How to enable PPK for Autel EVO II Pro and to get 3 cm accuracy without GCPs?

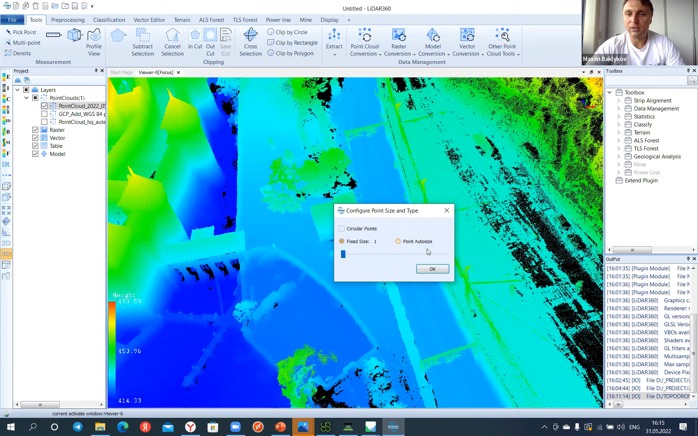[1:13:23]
If you use double grid, you can fly with 70% overlapping. It's totally enough. Yes, but let's see that we can generate
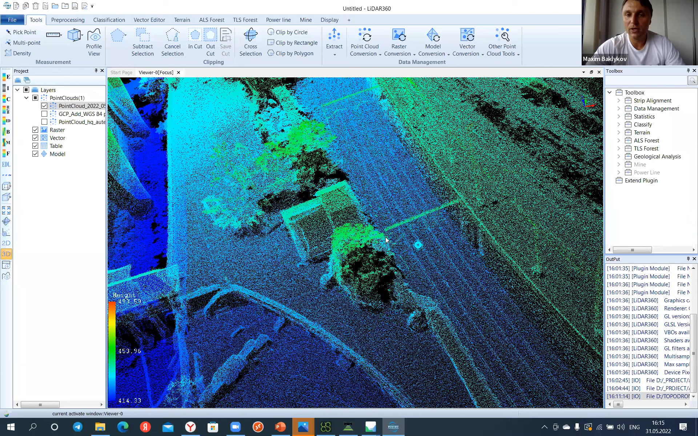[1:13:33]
power poles, any poles, wires. Everything is shown here.
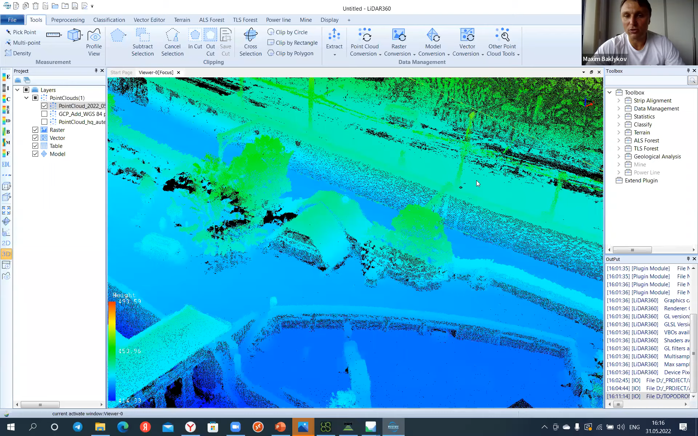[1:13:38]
So you can vectorize data, and you can create real.
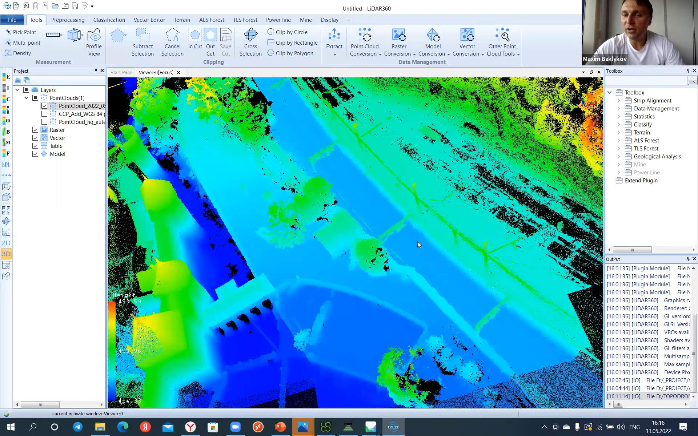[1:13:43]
You can create vector layers of different kind of objects, such as power lines, poles, and so on. So you are able to create very amazing three dimensional model, and after that to vectorize.
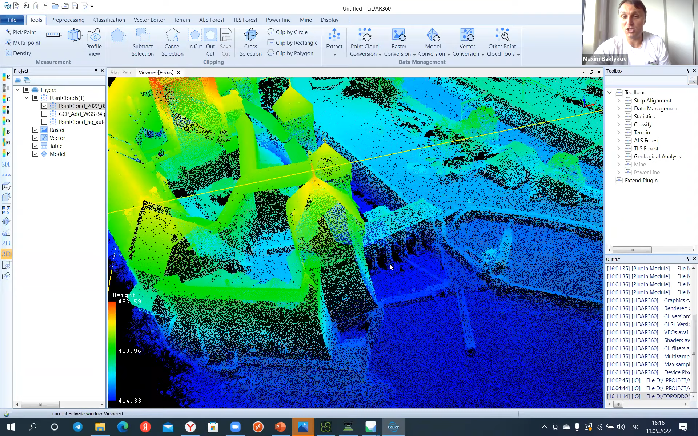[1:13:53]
Yes, with double grid you can fly with 70 or 80% of overlapping, or 60 or 90.
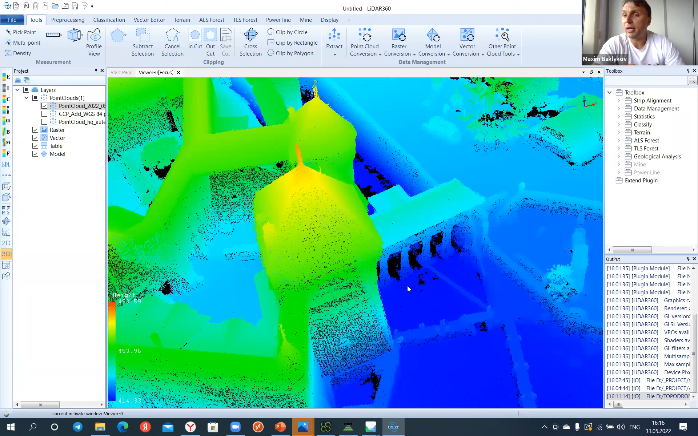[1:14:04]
And if you had oblique flights, it will help you to. To reconstruct facades and so on.
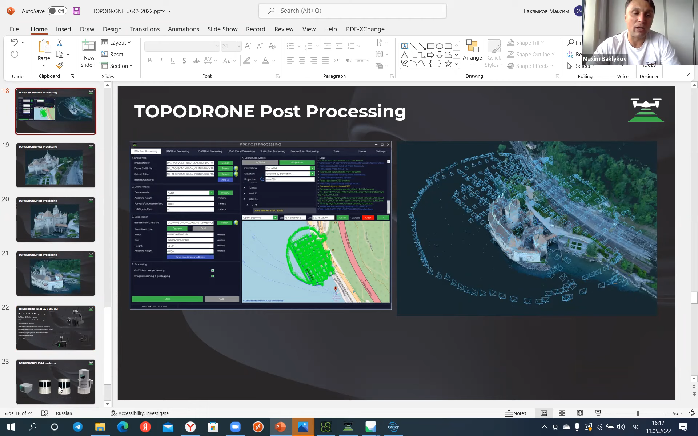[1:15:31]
What else? Any PPK drone from us can be used with another one equipment, like LiDAR. And you can colorize point cloud from this georeferenced images.